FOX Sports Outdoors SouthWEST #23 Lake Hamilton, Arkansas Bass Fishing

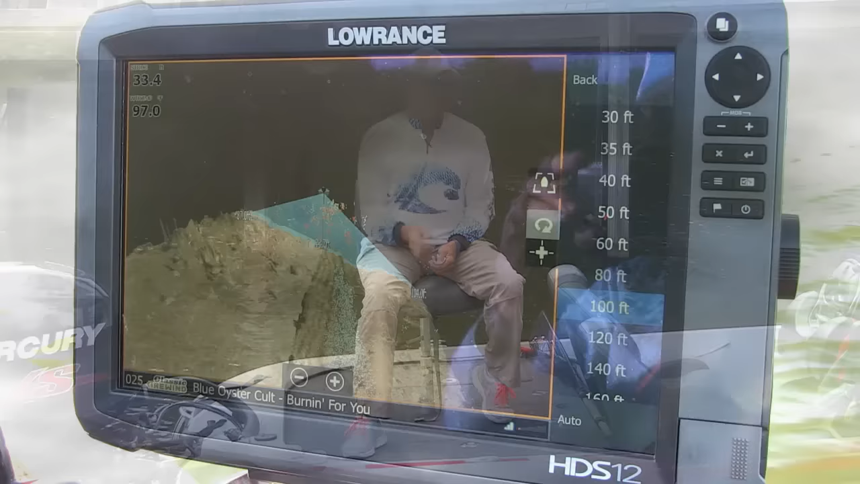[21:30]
and I'll show you just a little clip here of what that looks like. I was driving around here on Lake Hamilton, scanning the bottom,
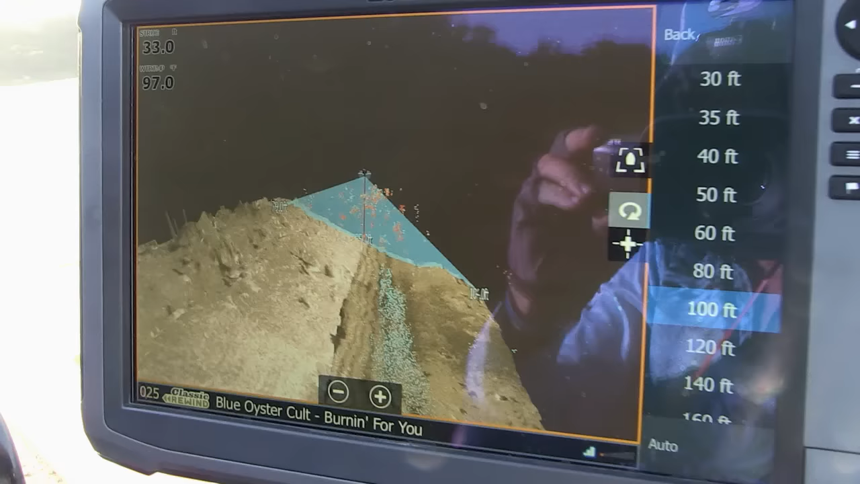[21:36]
and it actually gives you a 3D view of the bottom.
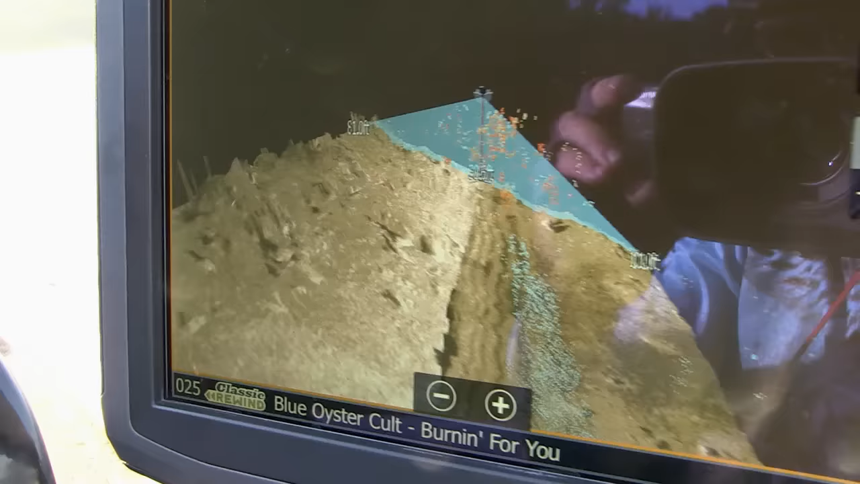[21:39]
And if you look closely, even there on the left side underneath the boat, you can actually see some stumps, some logs, and some rocks laying on the bottom.
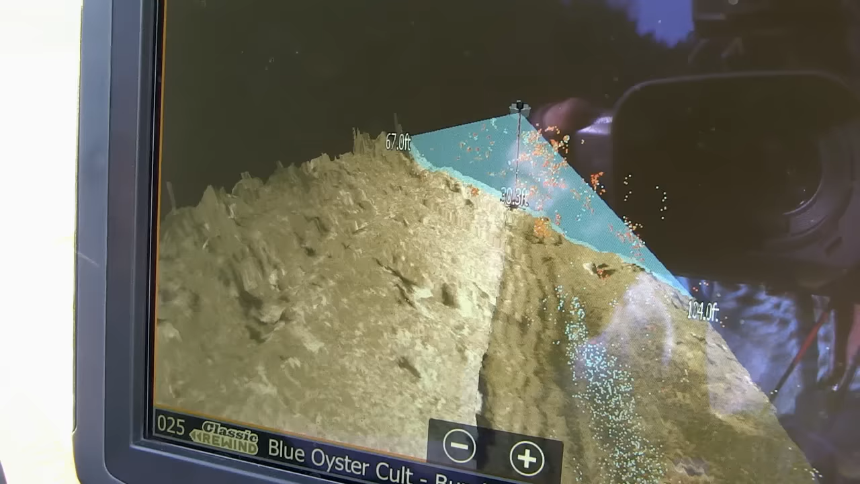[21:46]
This can prove to be an extremely effective tool.
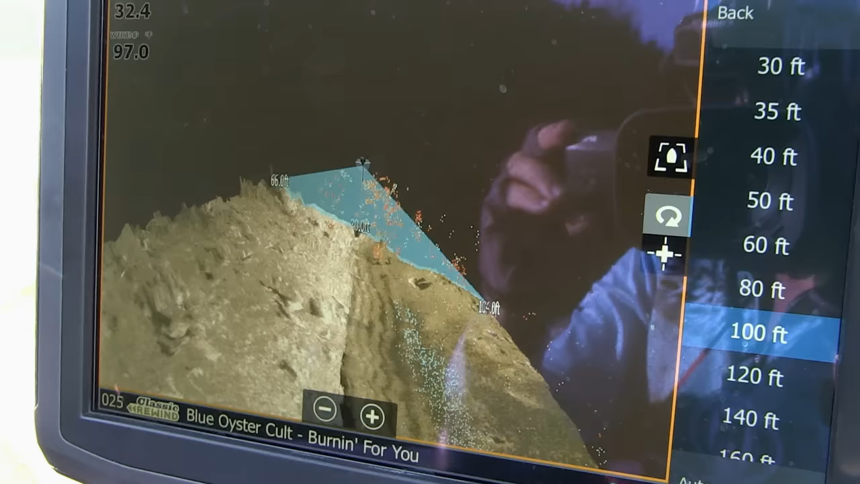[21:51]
If you're structure fishing, you want to see exactly what's on the bottom.
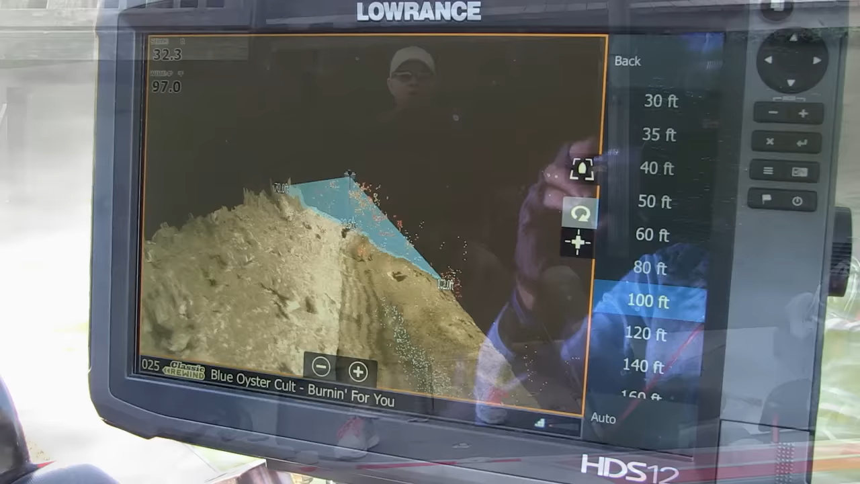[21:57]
This will show it to you in a 3D view.